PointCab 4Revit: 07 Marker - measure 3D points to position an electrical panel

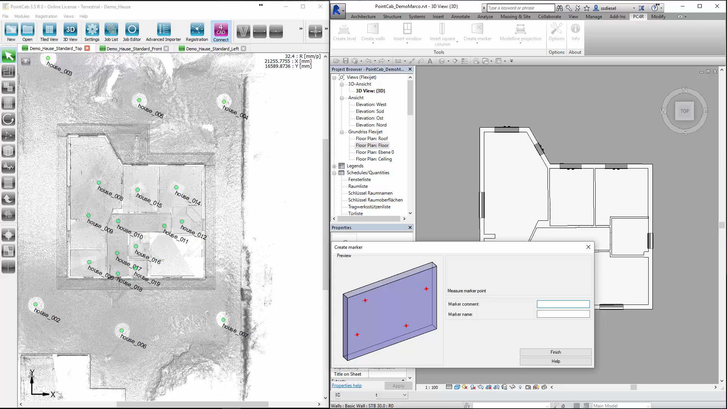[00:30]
To position an electrical panel accurately we enable the automatic panoramic view in point cap in which our electrical panel can be seen.
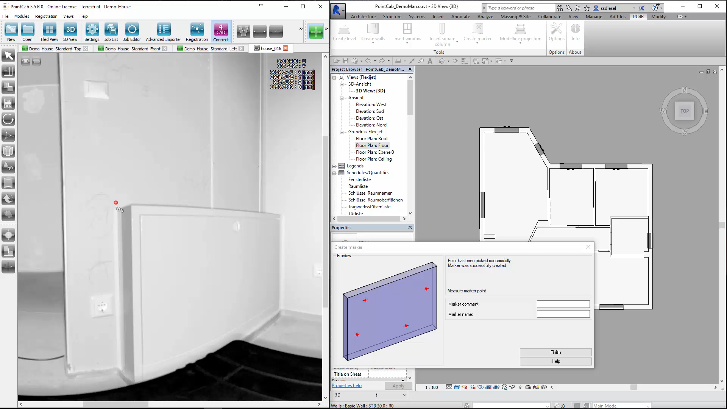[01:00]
Point cap ensures that a point on the wall is selected.